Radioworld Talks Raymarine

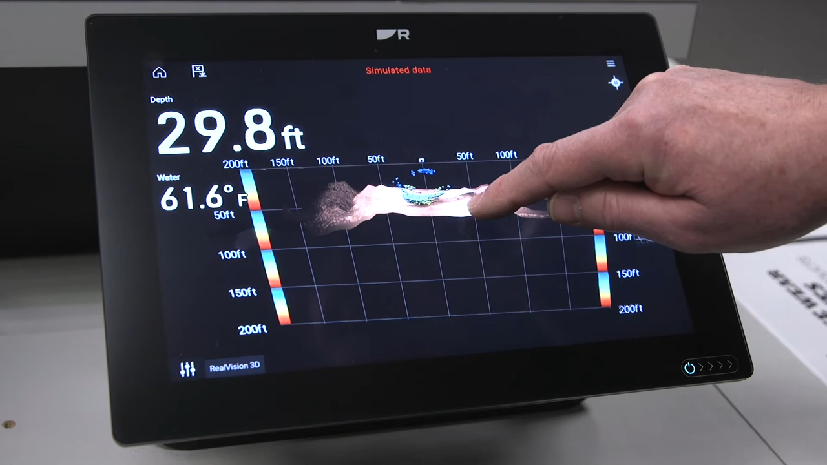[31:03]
On screen: depth 29.8 ft, water 61.6°F
So this is just giving us now, rather than mapping and stitching everything together, this is just giving us like a path we've traveled.
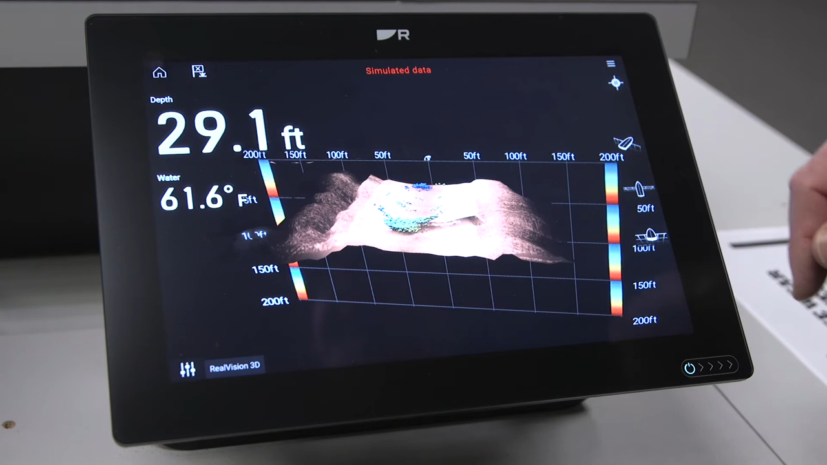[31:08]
On screen: depth 29.1 ft
Correct. Right behind, right? The boat is right here, and this is looking off to the side as well as straight below the boat.
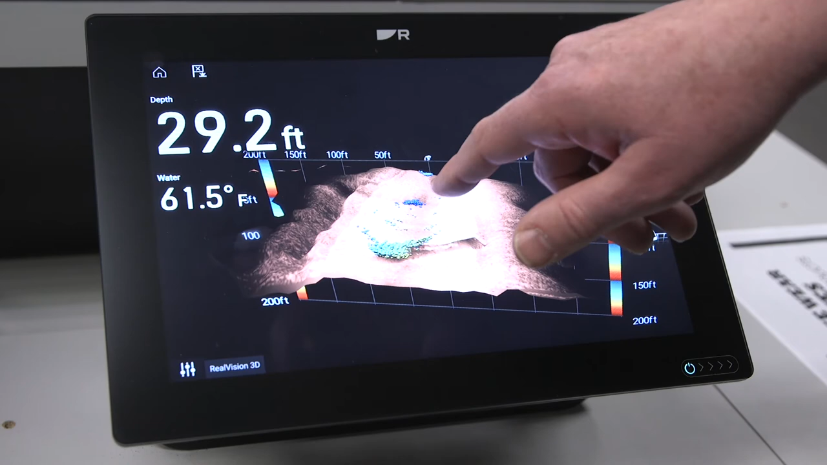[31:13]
On screen: depth 29.2 ft
We have fish here. So we have fish directly below the boat.
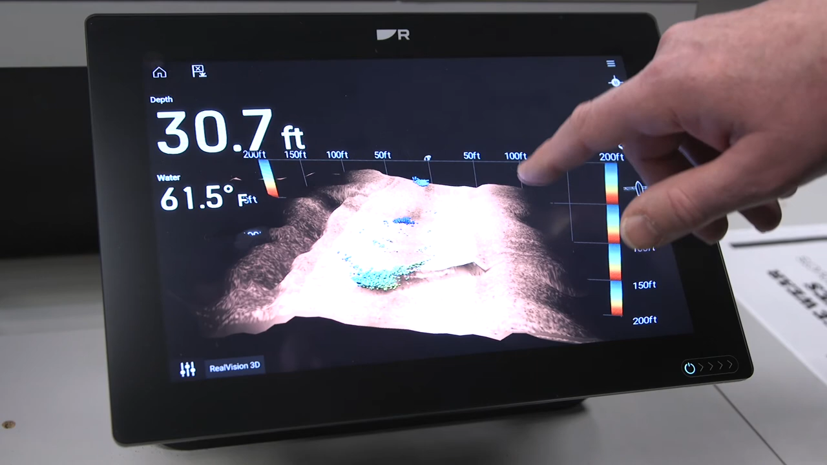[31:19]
On screen: depth 30.7 ft, water 61.5°F
The nice thing is if you were to see these colored balls, these fish out here,
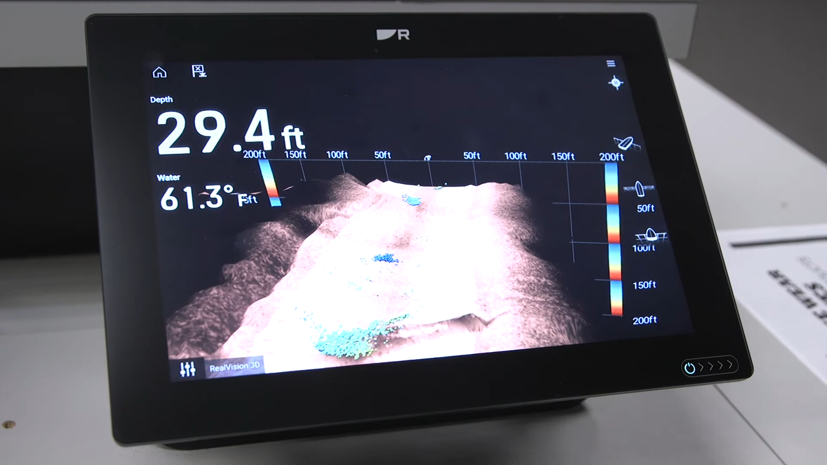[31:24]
On screen: depth 29.4 ft, water 61.3°F
say you could be a hundred feet off to the starboard side, you know that that's where those bait balls are.
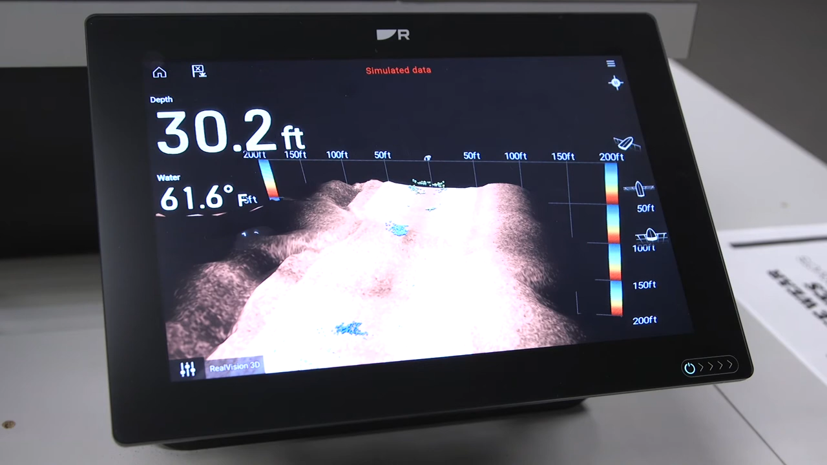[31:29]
On screen: depth 30.2 ft, water 61.6°F
So not only is it giving you the depth, but it's also giving you a position of where those fish are relative to you. Right. Now let's say we wanted to change to the traditional sonar.
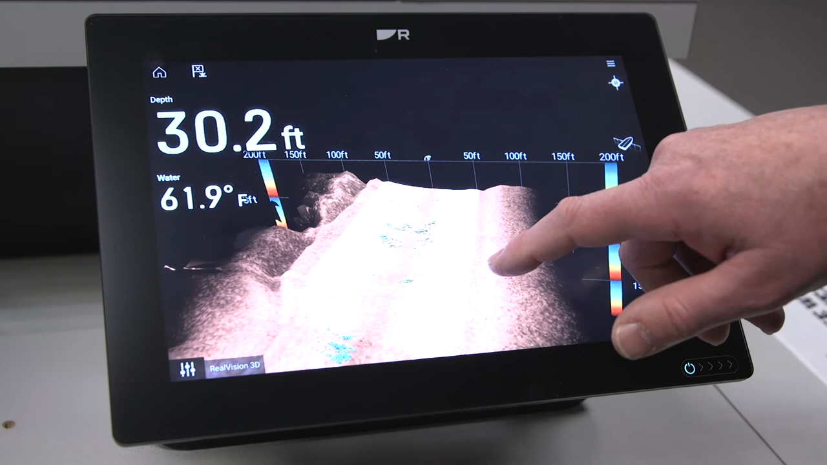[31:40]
On screen: depth 30.2 ft, water 61.9°F
We don't even have to leave this screen, do we? We don't have to.
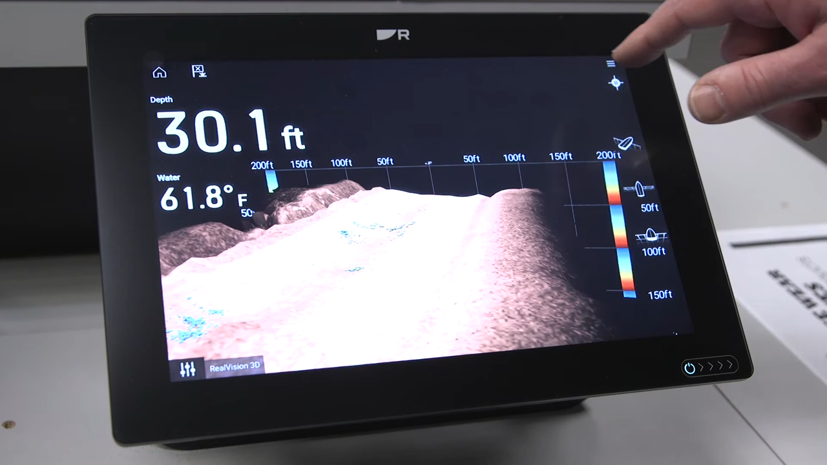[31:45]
On screen: depth 30.1 ft, water 61.8°F
I mean, we can make dedicated screens, but if you want to go into the menu, you can actually choose from down vision, side vision, or the regular sonar.
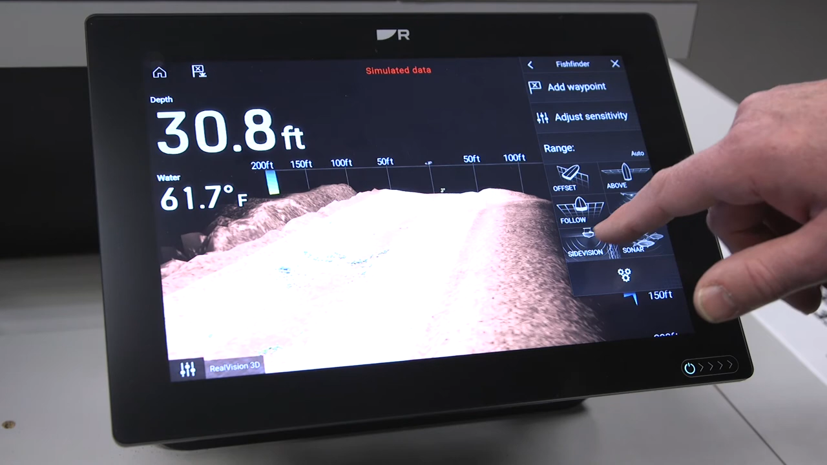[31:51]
On screen: depth 30.8 ft, water 61.7°F
So if you want to go to the regular sonar, you can.
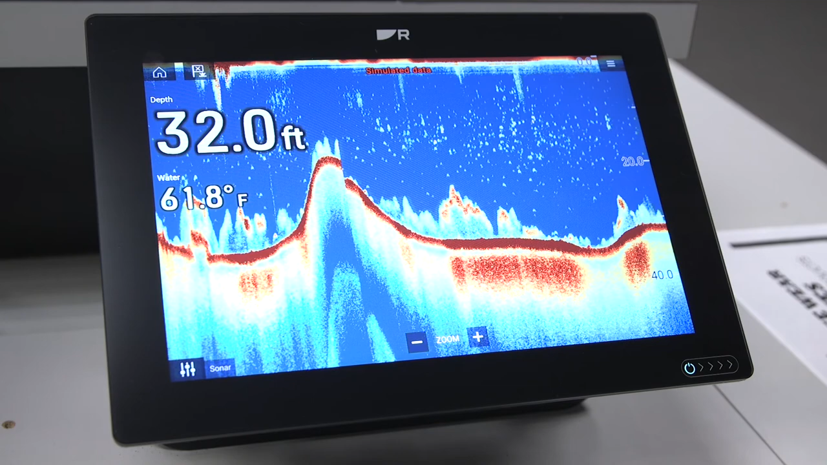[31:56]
On screen: depth 32.0 ft, water 61.8°F
You can move through all the four different sonar modes in the single screen,
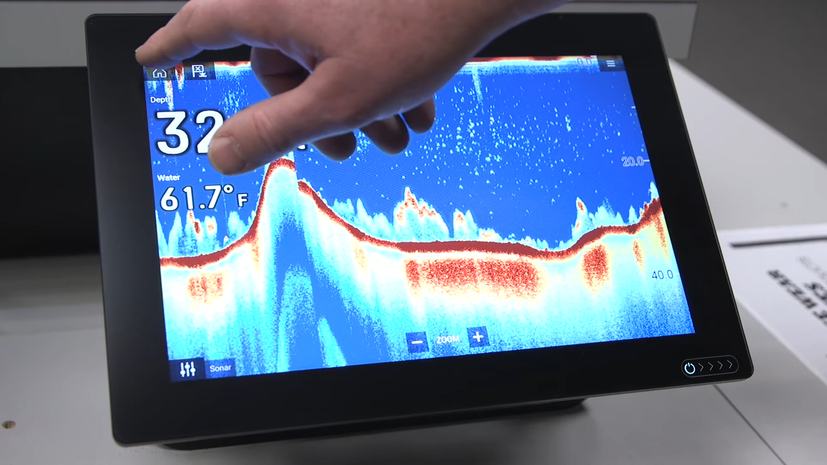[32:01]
or you can actually program certain screens for certain fish finders. So here's a multiple fish finder combo with side vision,
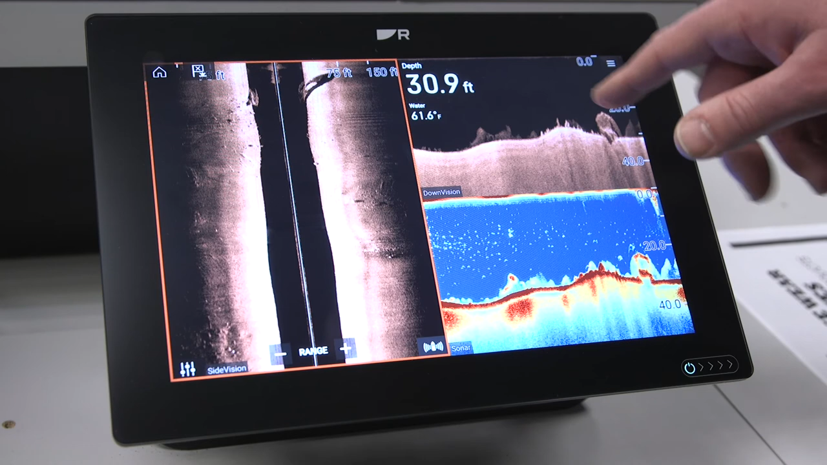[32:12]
On screen: depth 30.9 ft, water 61.6°F
down vision, and the conical sonar all on the screen at the same time. We can actually have all four sonars firing at the same time on one screen if we would like. Wow. That's really impressive. So that just speaks also to the processing power in the units. Like you say, there's a lot of video that that has to, to process and to be able to do them all for it at the same time and to update without any jittering or anything.
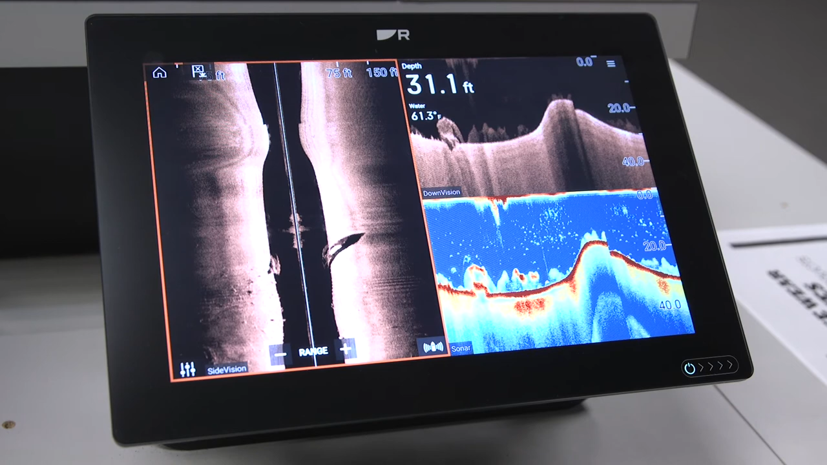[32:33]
On screen: depth 31.1 ft
That's really impressive. Yeah, absolutely. So Roy, we talked about how easy these are to use.